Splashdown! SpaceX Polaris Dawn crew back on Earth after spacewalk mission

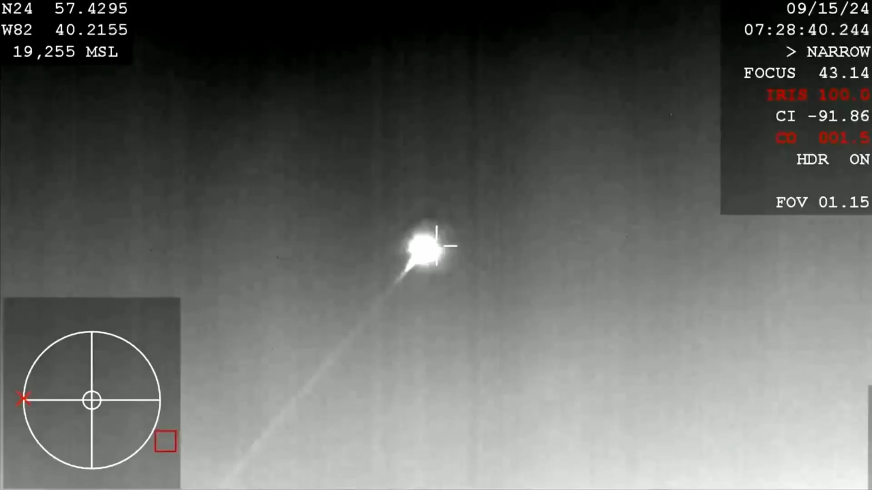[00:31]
There's four humans inside of that capsule right now. Once again, we are in the anticipated communications blackout period. Basically, there is an envelope of ionized air around
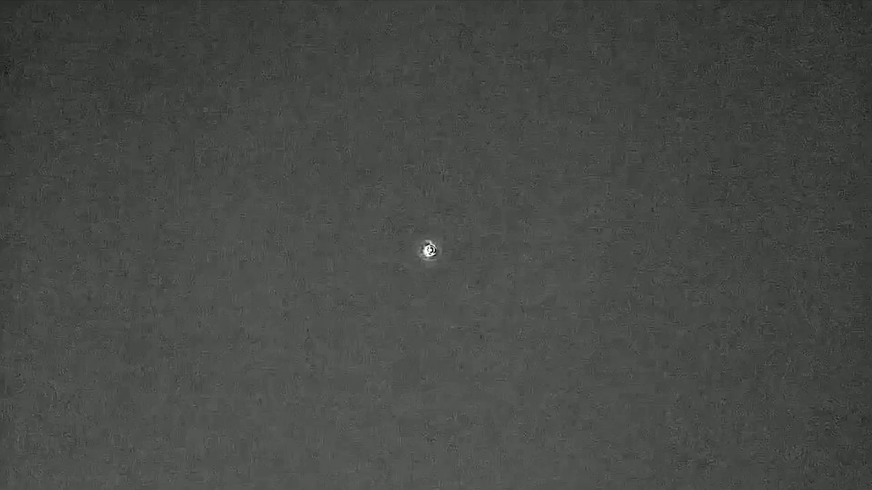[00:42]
the spacecraft and it blocks radio signals from reaching Dragon. So this basically plasma field around it prohibits us from commanding the vehicle or from communicating with the crew.
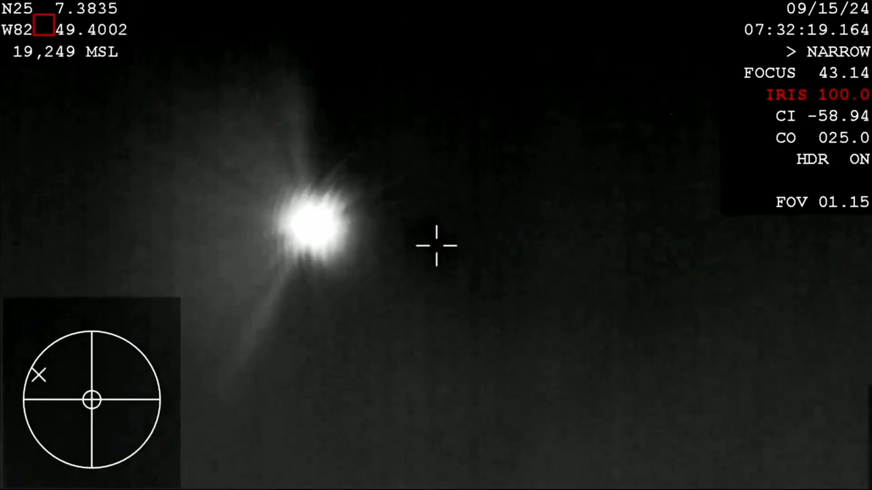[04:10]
And you can see the crew bracing, as instructed, for the change in velocity.
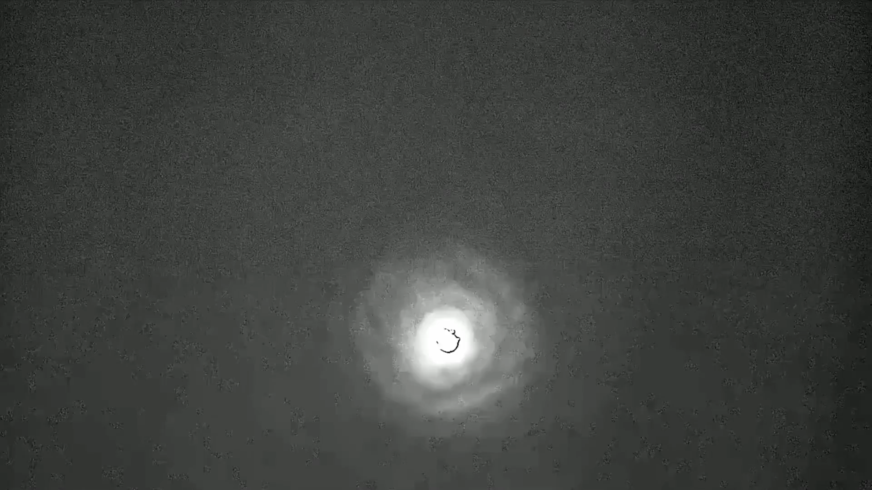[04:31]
Standing by for deployment of the drogue parachutes. These will help bring the vehicle down from about 350 miles per hour when they deploy, down to about 119 miles per hour when the main parachutes deploy.
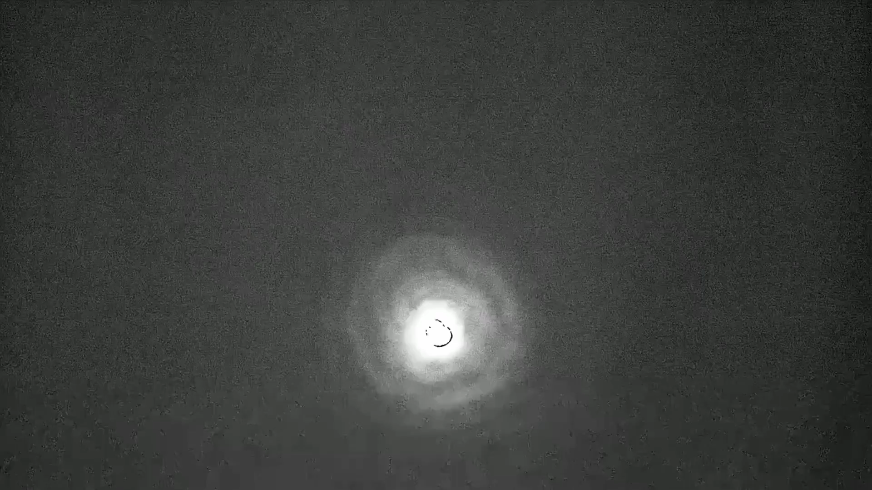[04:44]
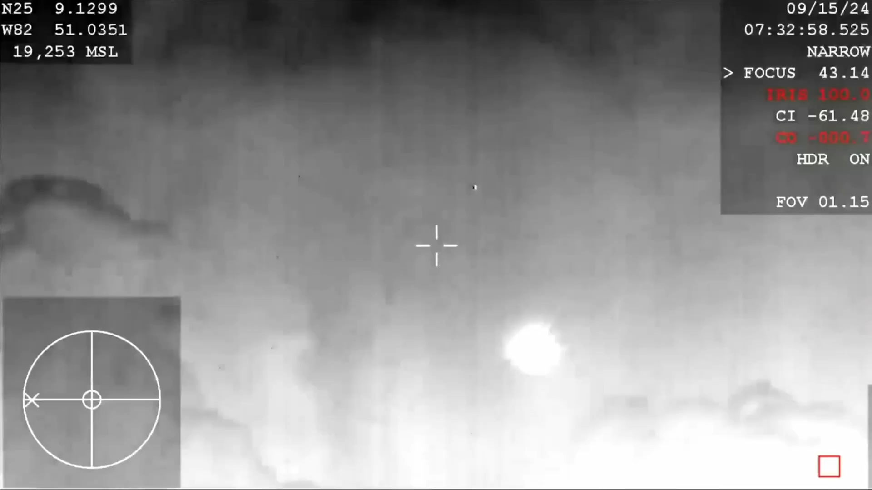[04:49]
There we can see that the drogue chutes have successfully deployed.
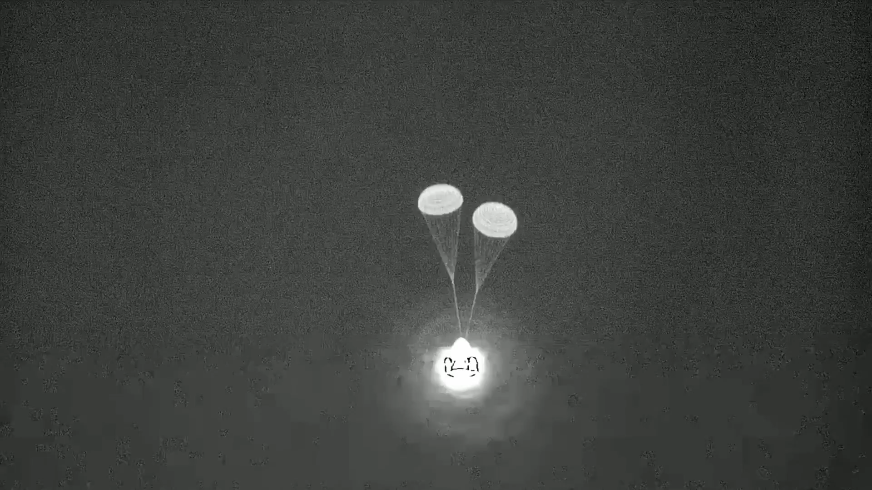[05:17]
These drogue parachutes help to stabilize the dragon capsule and get it into the right orientation before those main parachutes pop out, as well as providing that initial deceleration.
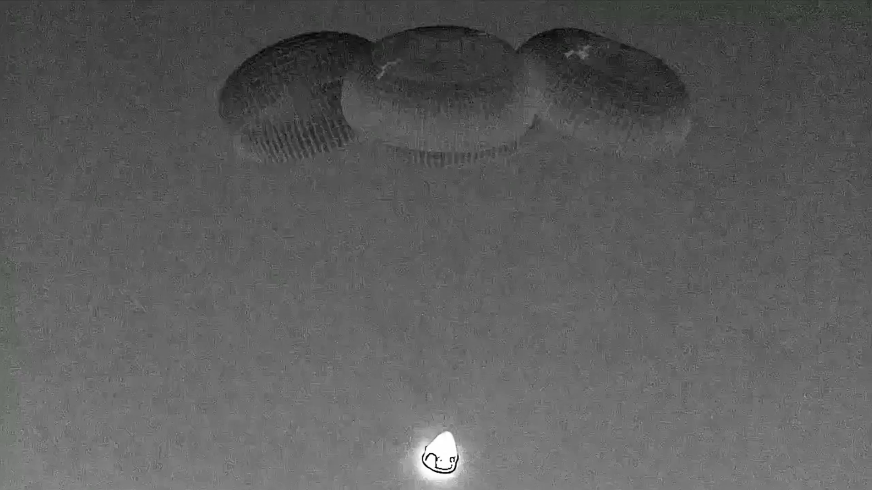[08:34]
Standing by for a splashdown of the Polaris Dawn crew.
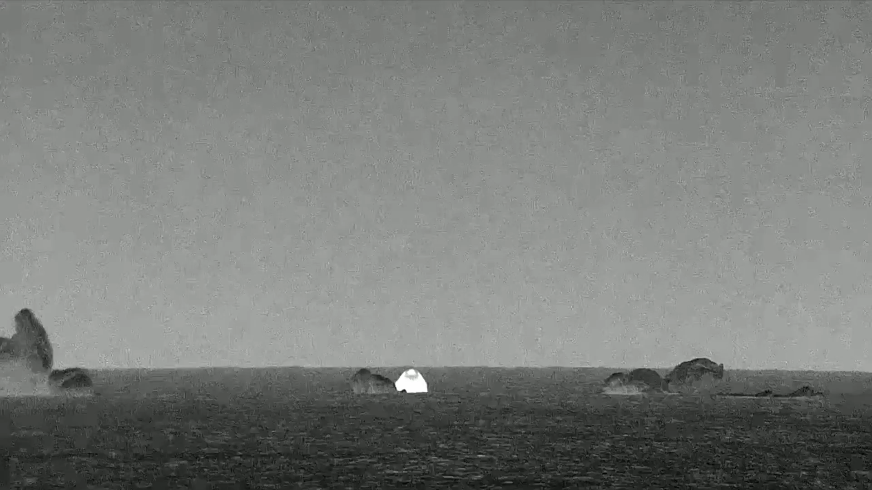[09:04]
Welcome back to planet Earth, Polaris Dawn.
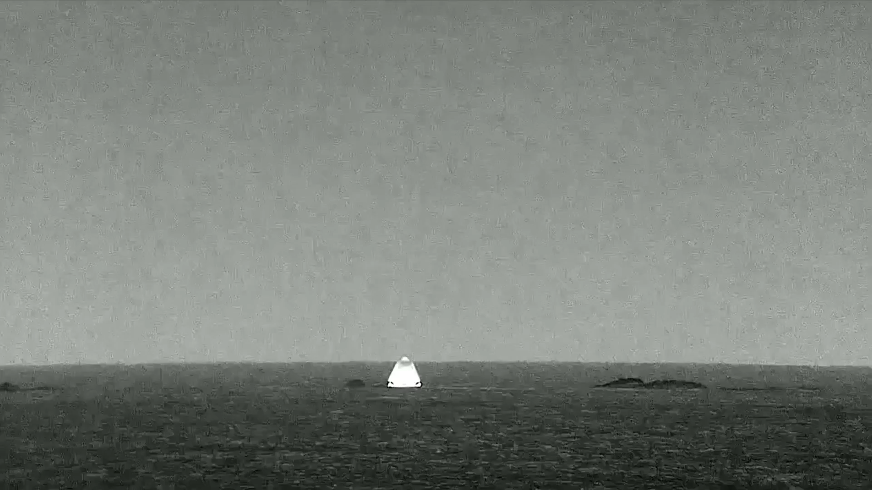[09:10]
Space X recovery team now moving into place to begin the process of strapping the dragon capsule up with the necessary rigging in order to lift it onto the recovery vessel.